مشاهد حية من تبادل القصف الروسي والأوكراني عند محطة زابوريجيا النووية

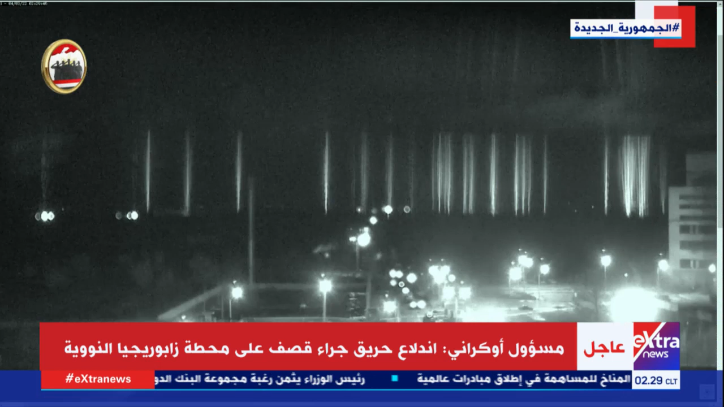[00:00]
من جديد سنعود إلى هذه اللقطات لأن تفاعلا حاصلا معها إذا كان الزملاء قد عرضوا لهذه اللقطات التي كانت قبل قليل تظهر الاستهداف وبعدها بدقائق الصورة الحية على الهواء مباشرة التي لا تزال معنا حتى لأن هذه إذن كانت اللقطات التي عرضها الزملاء قبل دقائق